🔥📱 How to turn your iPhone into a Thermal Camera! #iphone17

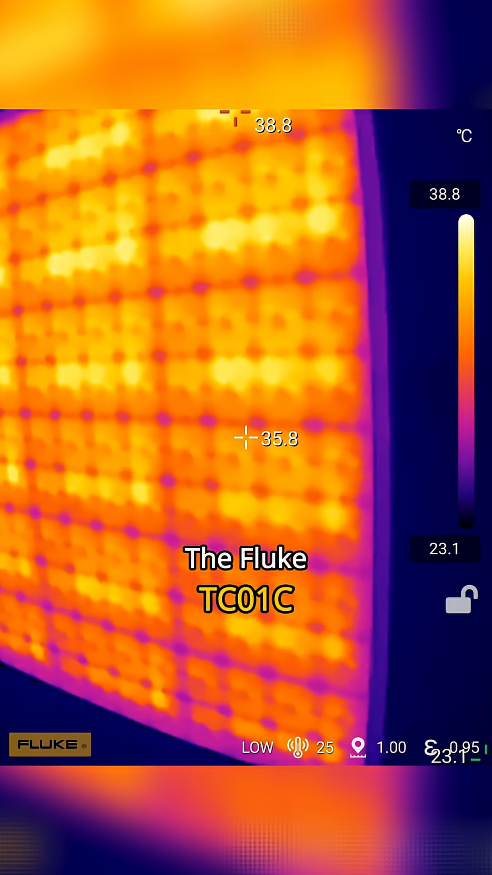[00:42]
On screen: spot 35.8°C, scale top 38.8°C, scale bottom 23.1°C
The Fluke TCO1C can measure temperatures from negative 20 degrees Celsius all the way to 550 degrees Celsius,
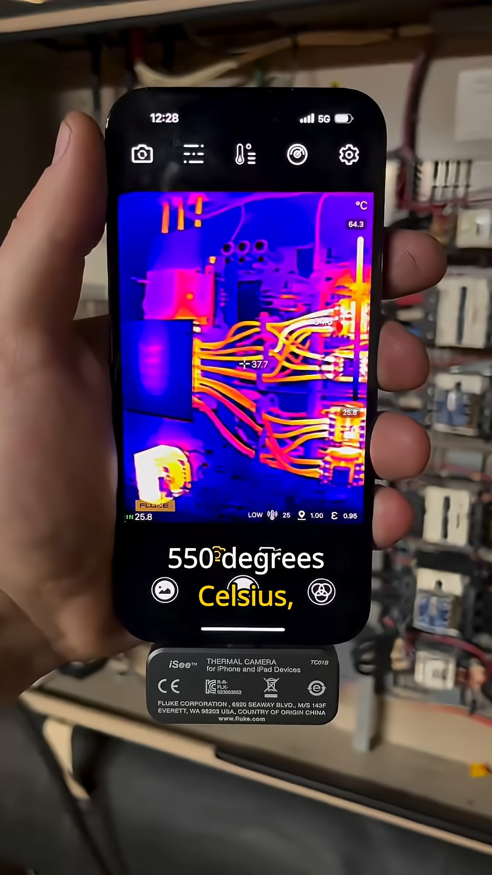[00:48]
On screen: spot 37.7°C, scale top 64.3°C
has a detailed 256 by 192 pixel thermal resolution,
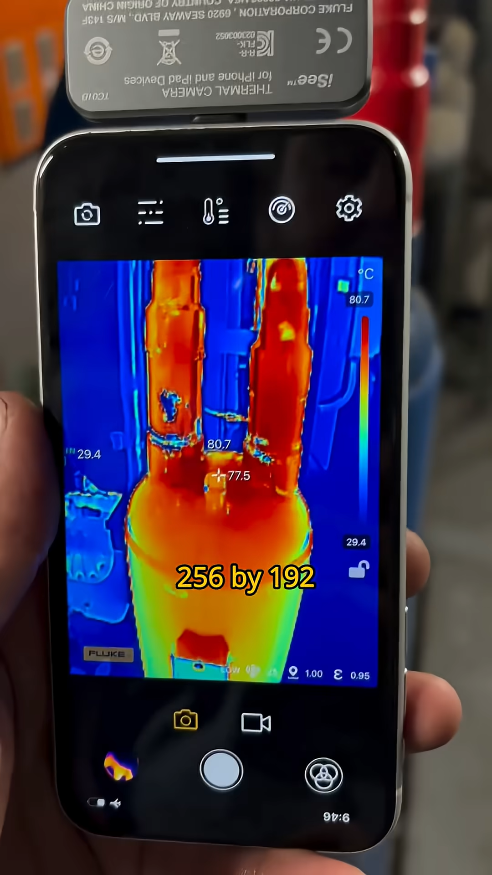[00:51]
On screen: max 80.7°C, scale top 80.7°C, scale bottom 29.4°C
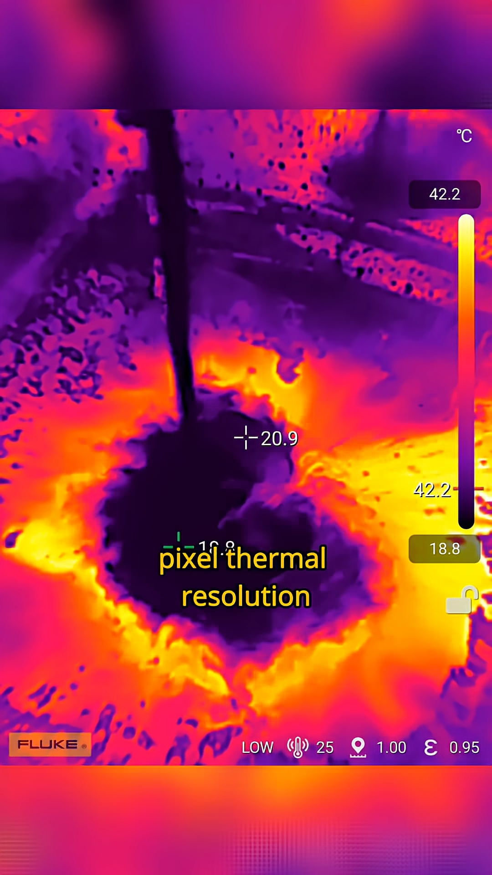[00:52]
On screen: scale top 42.2°C, scale bottom 18.8°C
and has a 25 Hz frame rate for buttersmooth video recording.
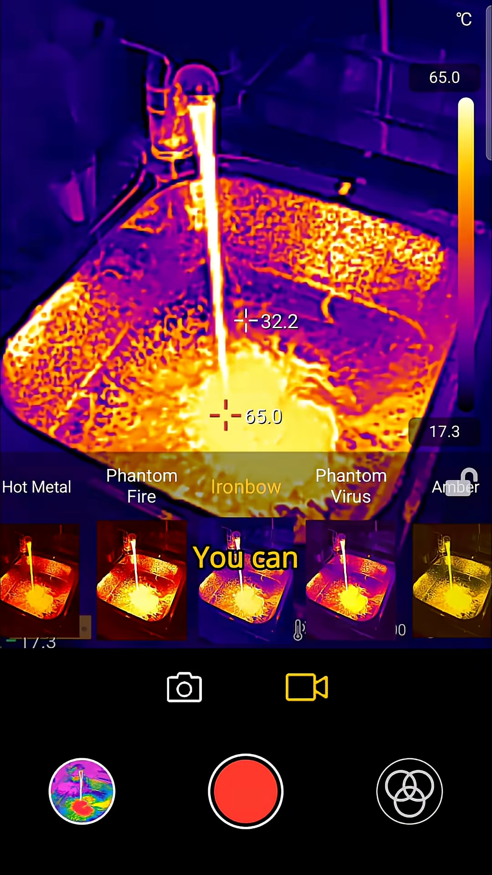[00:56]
On screen: spot 32.2°C, max 65.0°C, scale top 65.0°C, scale bottom 17.3°C
You can even choose from over 10 different color palettes.